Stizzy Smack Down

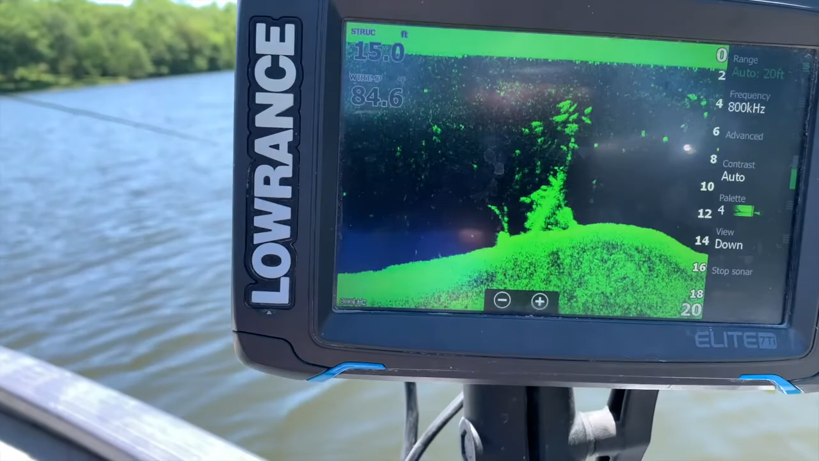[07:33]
jake's sonar figured out and dialed in a little more which is good but whoops i didn't mean to touch it anyways we were seeing just by the dike over there we were seeing the same thing a bunch of suspended marks they